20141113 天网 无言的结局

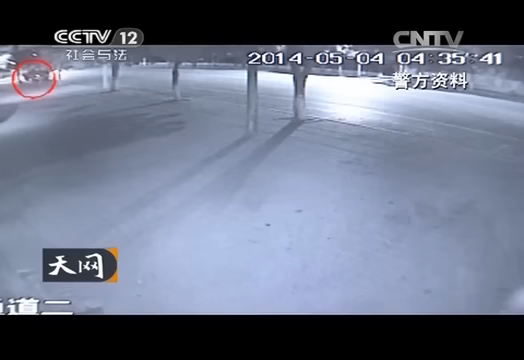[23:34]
只剩下他弟弟，而且他弟弟在路上走来走去，逗留很长时间才离开。
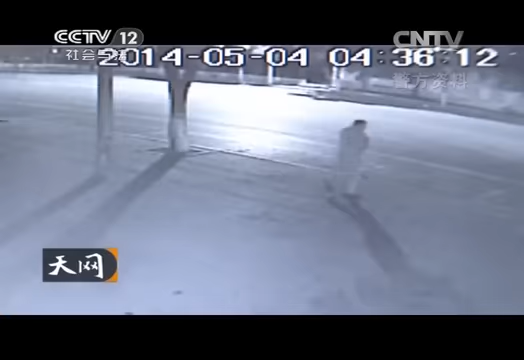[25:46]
他弟弟是径直往回走，就是说这个来的路线一直往回走。 王刚的去向他也说不清楚。